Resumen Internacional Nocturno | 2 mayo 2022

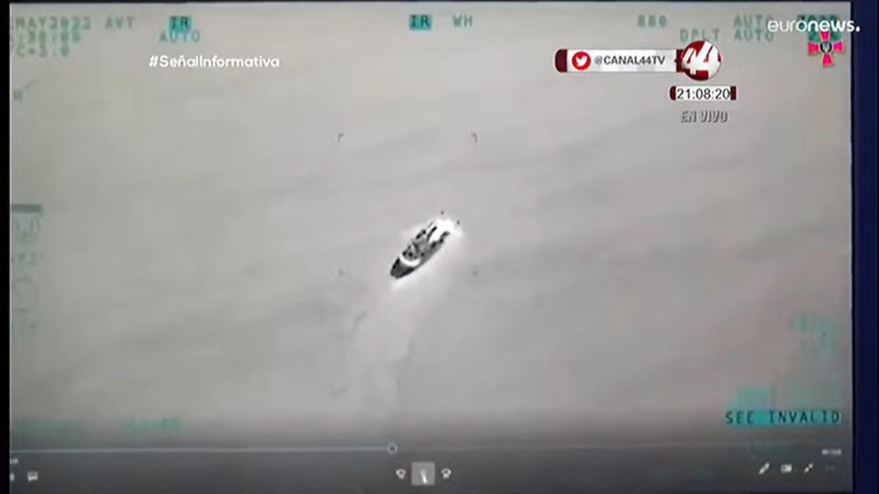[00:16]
Kiev ha difundido estas grabaciones de dos patrulleras rusas
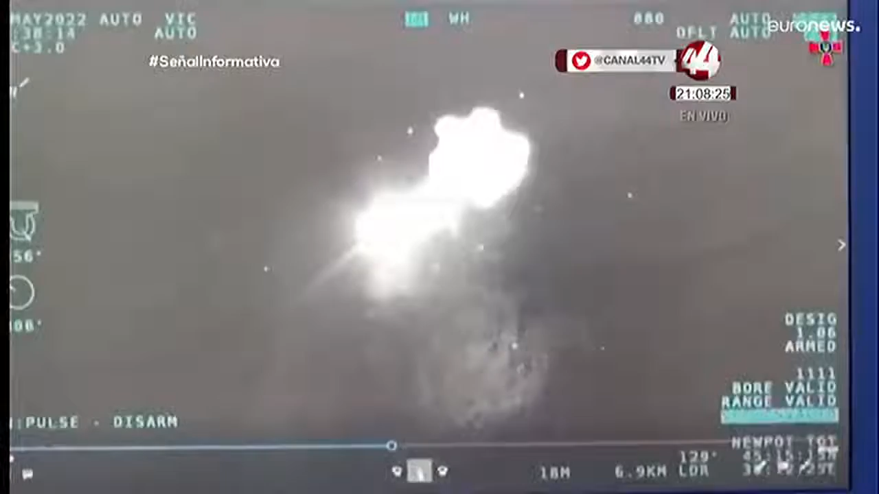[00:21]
destruidas por aviones no tripulados cuando navegaban por el Mar Negro.